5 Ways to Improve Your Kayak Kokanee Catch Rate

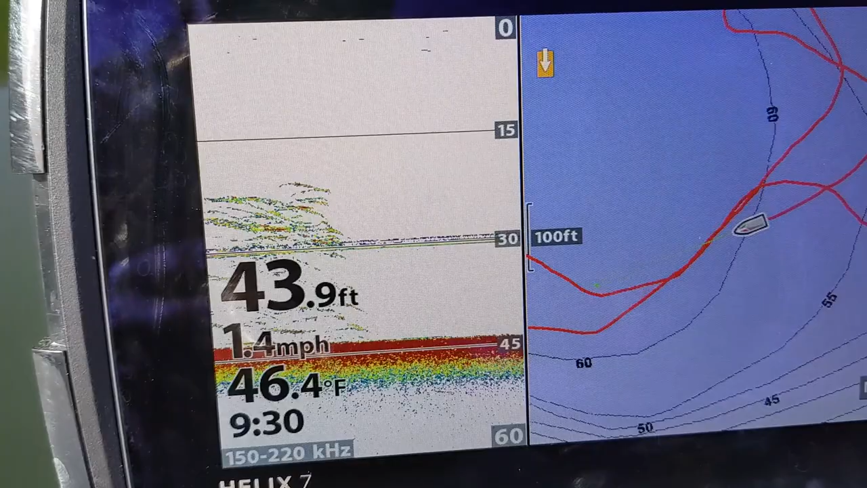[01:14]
On screen: depth 43.9 ft, water 46.4°F, speed 1.4 mph
There you go. Look at that school. Huge, huge school. So that's the first thing I would recommend that any kayak angler can do.